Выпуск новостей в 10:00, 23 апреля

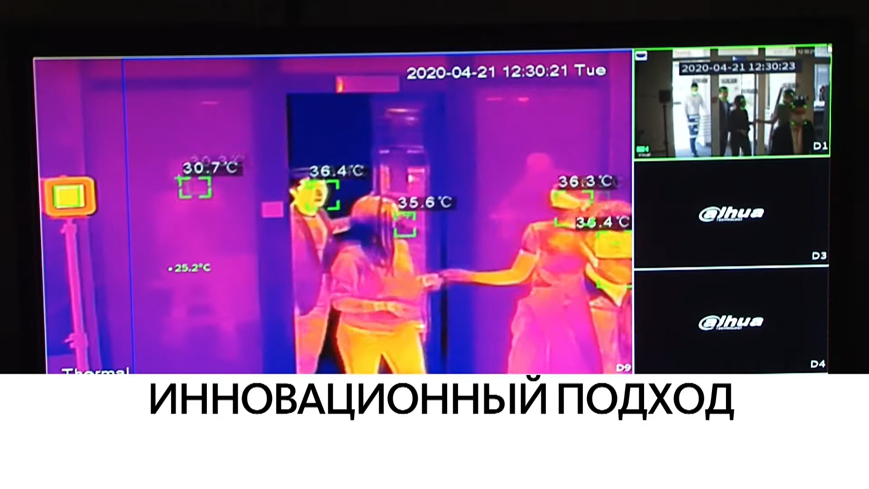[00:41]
В регион поступили тепловизоры нового поколения. Прибор автоматически проверяет температуру у каждого входящего.
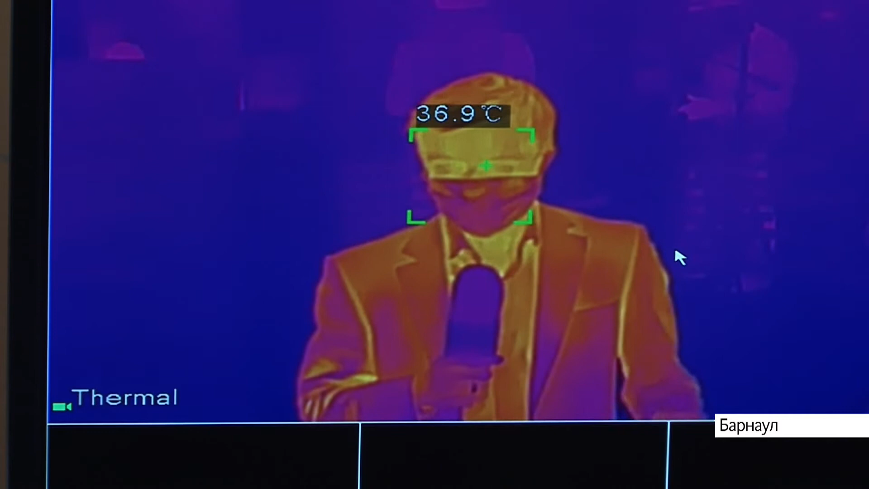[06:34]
On screen: spot 36.9°C
Прибор автоматически проверяет температуру у каждого входящего. Например, я, судя по показаниям, абсолютно здоров.
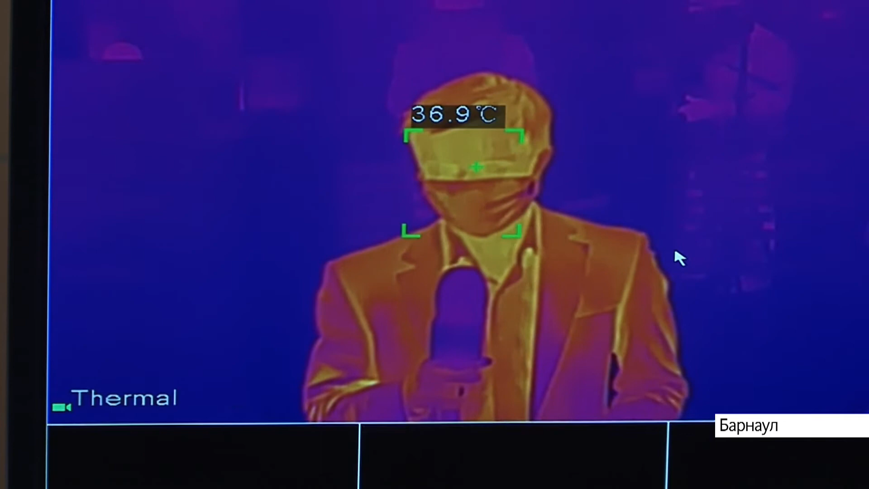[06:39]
On screen: spot 36.9°C
Такие программно-аппаратные комплексы на рынке Алтайского края представила компания «Галакс», хорошо известная местным клиентам.
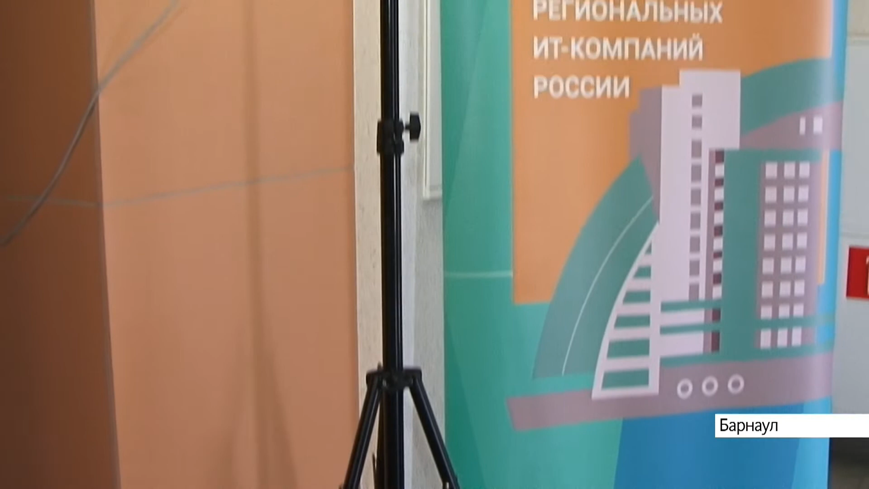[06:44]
В составе комплекта тепловизионная камера, температурный калибратор и видеорегистратор.
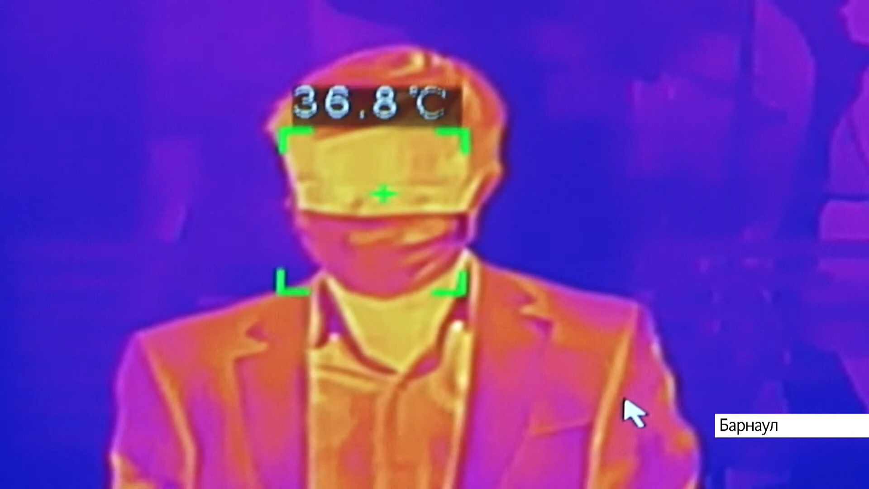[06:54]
On screen: spot 36.8°C
Если температура входящего превысила заранее установленные параметры, раздается звуковой сигнал. А на мониторе рамка вокруг лица становится красной.